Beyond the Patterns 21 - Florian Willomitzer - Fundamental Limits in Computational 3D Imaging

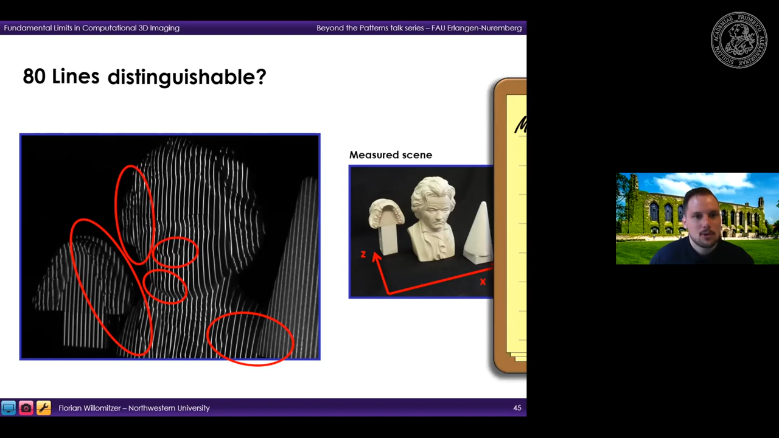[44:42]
this on a piece of paper we see that the line density here is actually limited by two parameters the unique measurement
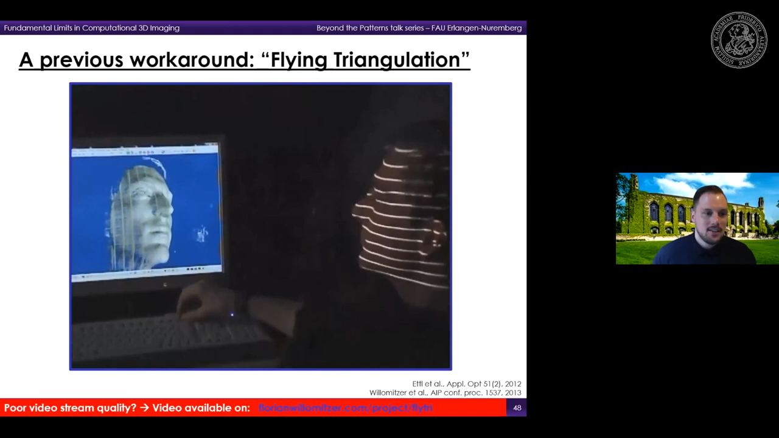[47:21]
we have then a dense 3d model that is composed of many registered sparse single shot 3d fumes and as you can see this works quite well here but i have to say that although each point that you see here is acquired in single shot the entire 3d model is actually
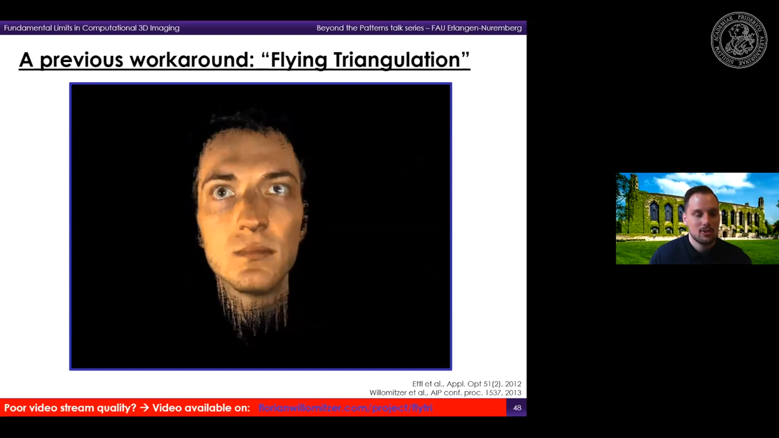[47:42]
not single shot and this makes the measurement principle only robust against rigid object motion so if the person would have opened his mouth for example then
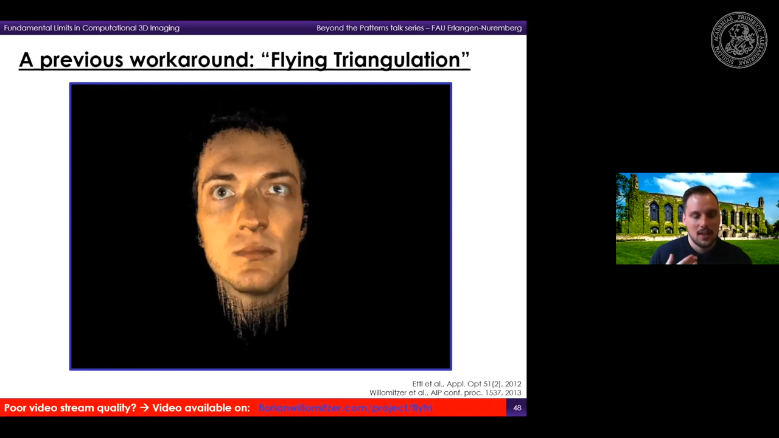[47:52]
the registration would have failed so this means that for the single shot 3d movie camera we really have to tackle now the indexing problem and
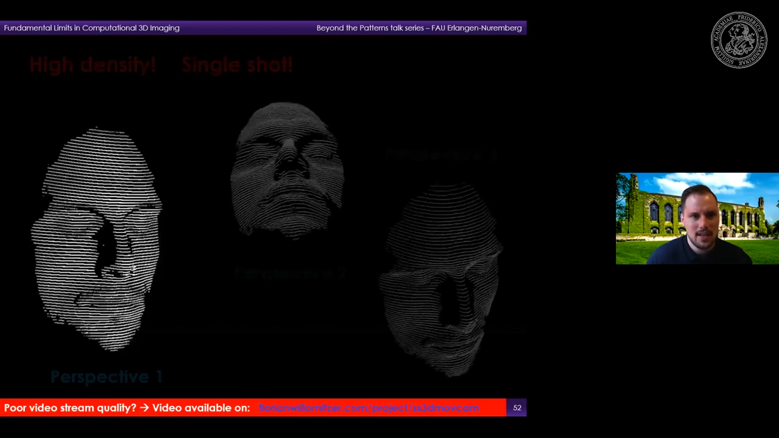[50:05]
life objects like a human face for example where you can see that the 3d model here can be freely turned and watched from different perspectives basically like a hologram and since this is now really acquired in single shot we can simply acquire many single shots after another during a non-rigid movement of the object and by that we end up with a 3d movie of
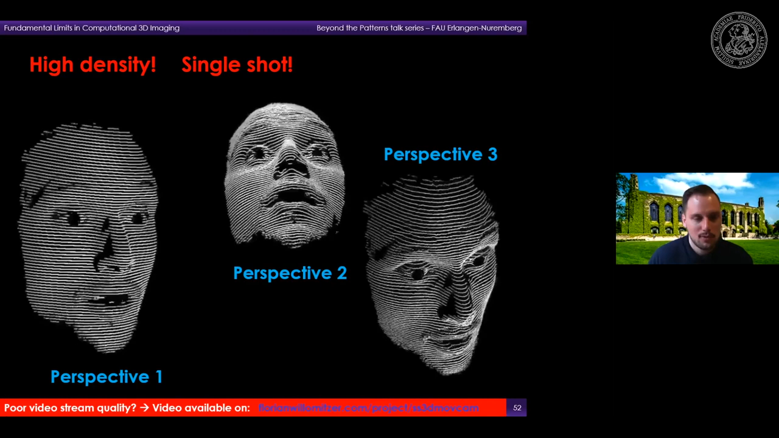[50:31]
3d data points and again the link to the videos that i show now is here on the bottom so this is a zoom in in the 3d movie and i have to emphasize here that what i show here is only raw data of the sensor so there's no post-processing or no interpolation involved on the models that i show here so each point that you see here is an individually measured 3d
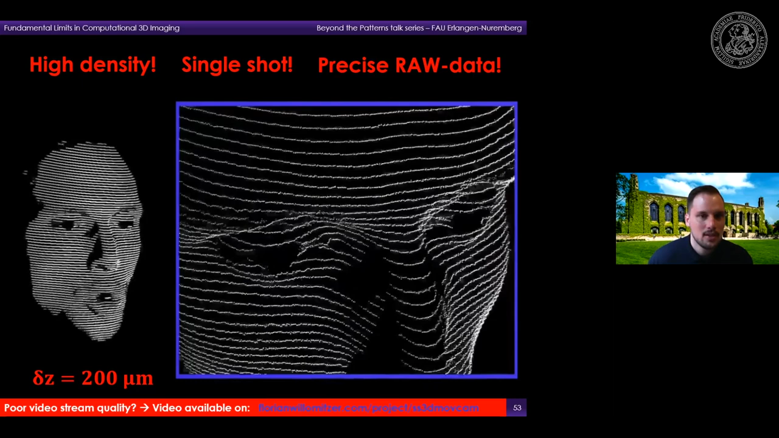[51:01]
point with high precision so 20 200 microns in this case
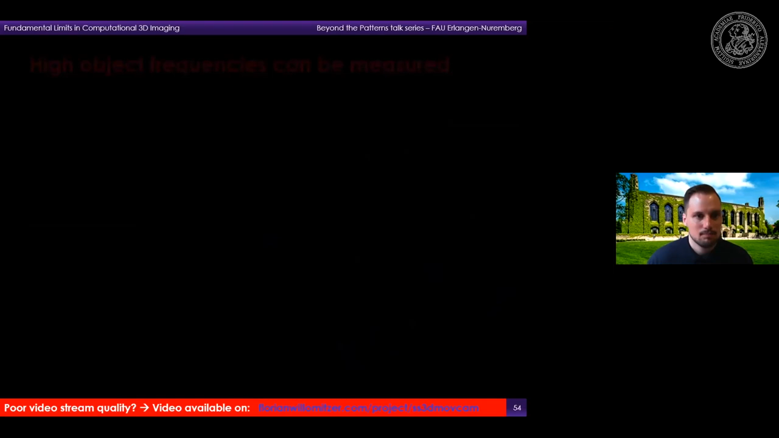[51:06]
and since there is also no pattern codification and no spatial correlation involved the edges are also very nicely preserved which you can see here in this kind of like accordion experiment so this is something that would
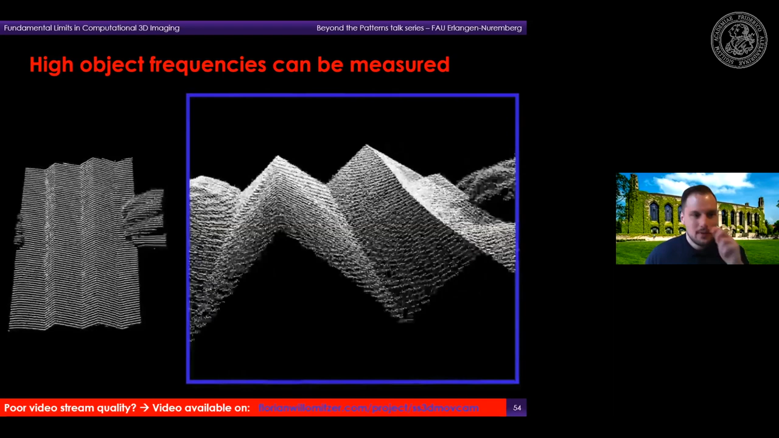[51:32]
not never be possible with the microsoft connect sensor for example okay so um i introduced you now the basic principle of the single shot 3d movie camera and and now let's talk a little bit about like in the remaining five minutes or so let's talk a little bit about where are the physical and information theoretical limits
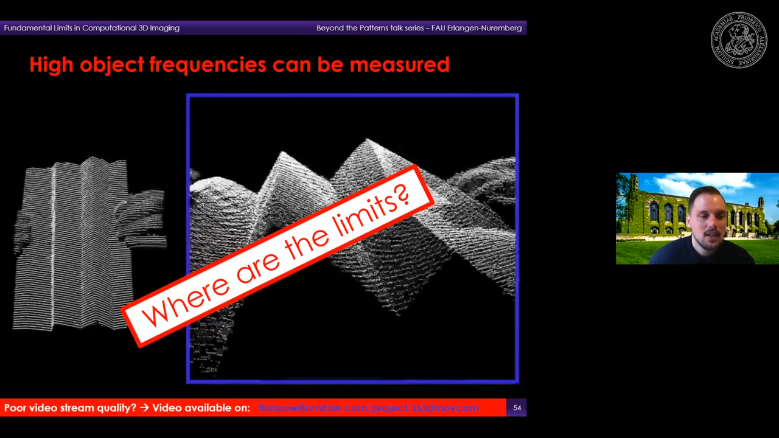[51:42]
of this method method and the first limit that i want to discuss is the limitation of the distance precision and this goes now a little bit into optics again so and
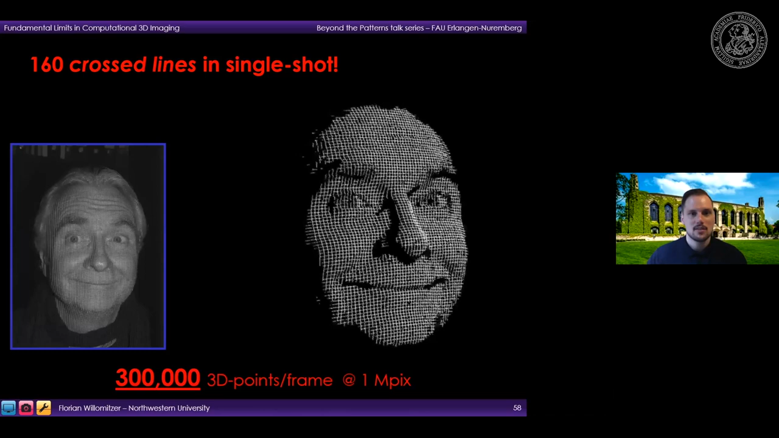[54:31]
look like you see how dense the object is sampled here so each point on each line here is an individually measured 3d point and with this we